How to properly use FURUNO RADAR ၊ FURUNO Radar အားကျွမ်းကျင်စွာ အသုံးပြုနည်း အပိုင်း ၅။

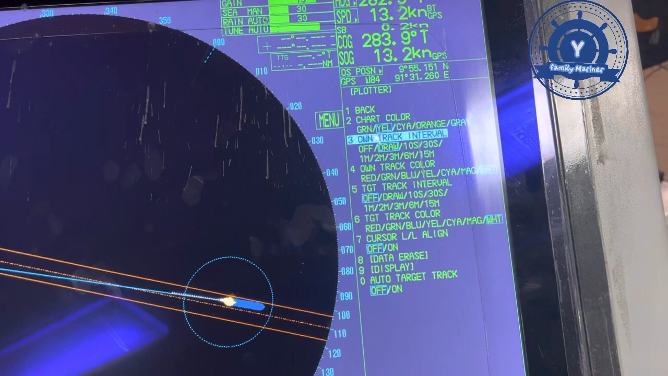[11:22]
မှာဆိုရင် green တို့ yellow တို့ crystal တို့ orange တို့ gray တို့စသဖြင့်ပြပါဘောเนาะနောက်ကအုံထွက်ရဲ့ color အုံထွက်ရဲ့ enter ပဲပေါ့เนาะအဲကအုံထွက် color အုံထွက် color မှာဆိုရှင်ကျွန်တော်က
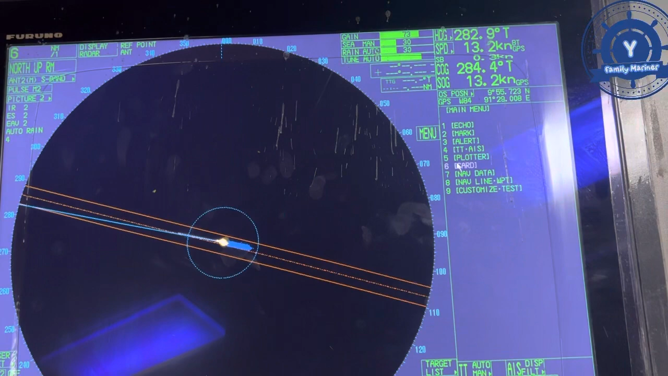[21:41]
နဲ့ဒီ navigation line waypoint နေမှာအဲ့တော့ရင်ကျွန်တော် customize tag ထဲမှာတော့ data box ဒီ data box ထဲမှာဆိုရင် navigation data
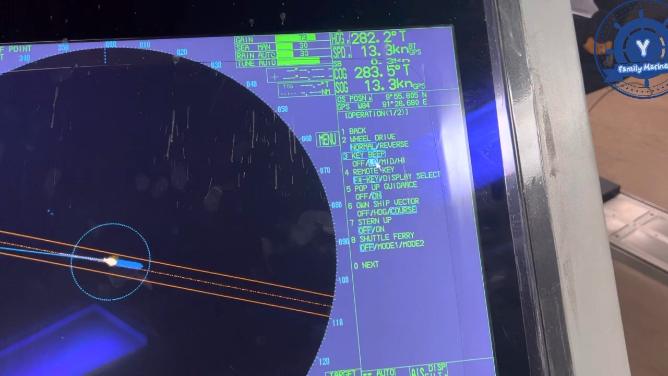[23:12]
လောက်ဆိုရင်လည်းပဲအရင်ကြီးဘယ်လိုဖြစ်မလို့ဆိုရင်အတန်ဒီစူးနေပါတော့ median တော့ high တော့အဲ့တော့ low လောက်ထားပြီလဲဒါဆိုရင်ကျွန်တော်အတန်ထွက်မှာဖြစ်ပါတယ်နော်နောက်က
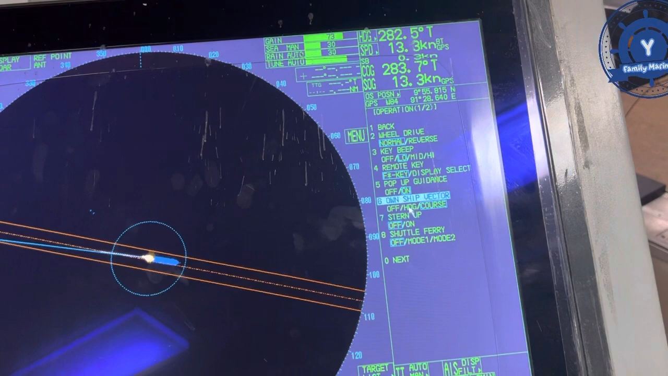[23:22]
ownership ရဲ့ button ownership ရဲ့ button လမ်းက off ထားမလားကျွန်တော်က ownership ရဲ့ button ကျွန်တော်က ownership button ဆိုလို့ရှိရင်ကျွန်တော်ကဒီ
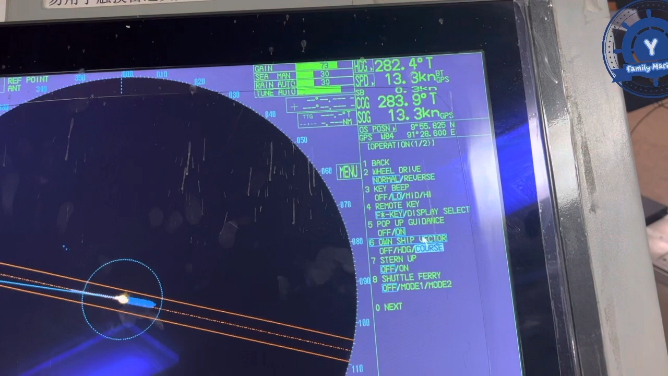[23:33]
ownership ရဲ့ button လမ်းအဖြူလေးကိုပြောပါနော်ဒီ ownership button လမ်းလေးကိုတဲ့ကျွန်တော်ကဘာပဲထားမလဲဆိုဘာထားမလဲဆိုရင် ownership button လမ်းကိုကိုယ်လည်းမထားနဲ့ heading ထားလိုက်ပါနော်အဲဒီမှာ
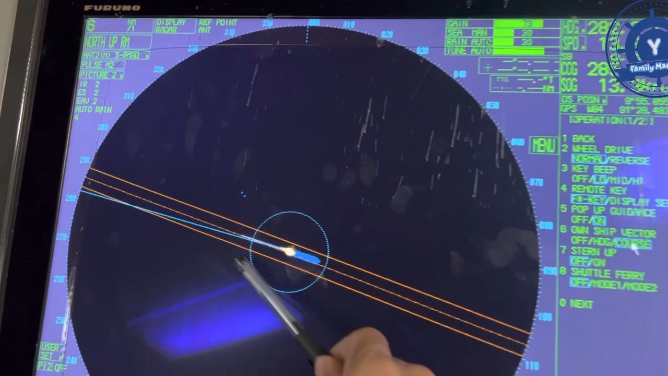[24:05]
အနေနဲ့ထားမယ်ဆိုရင်ကျွန်တော်တို့ဒီ2ရဲ့ heading line နဲ့ကျွန်တော် button လမ်းတချောင်းလေးဖြစ်နေမှာအခုကျတော့ကိုယ်ပဲပြလေးဖြစ်အောင်ဒီ course နေထားမယ်ဆိုရင်ရပါတယ်နော
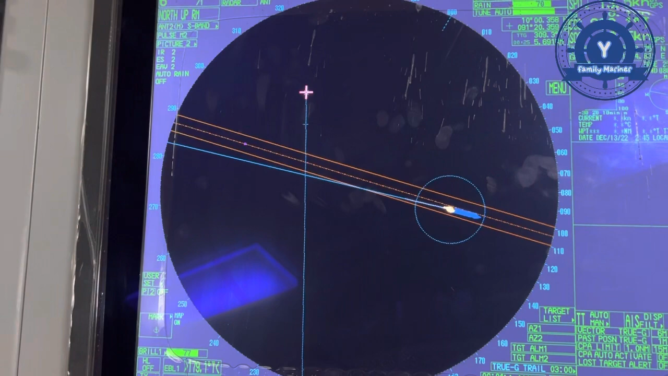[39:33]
ကနေယူလိုက်မယ်ဆိုတာဆိုဒါဆိုရင်ကျွန်တော်အော့ဘဂျက်ကနေယူလိုက်ပြီးတော့ကြောင်းပြန်ပြန်ယူပါဘောနော်ဒါကိုပြောခြင်းဖြစ်ပါ EVA EVA offset ဒါဆိုရင်ကျွန်တော်ဒီ target data နဲ့အကွမ်းရနဲ့